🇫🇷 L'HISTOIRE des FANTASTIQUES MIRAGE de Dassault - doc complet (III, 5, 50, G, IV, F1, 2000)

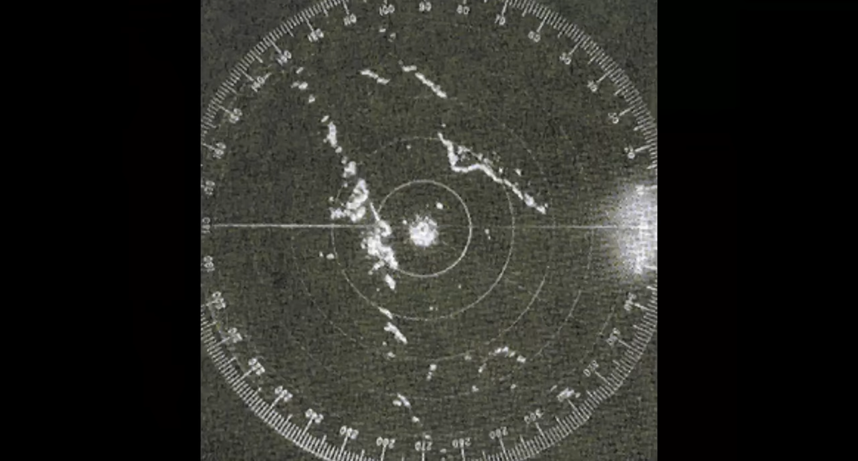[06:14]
Il permet un affichage de la carte du sol en vue panoramique à angle d'élévation constant ainsi que d'autres fonctionnalités cartographiques et de navigation.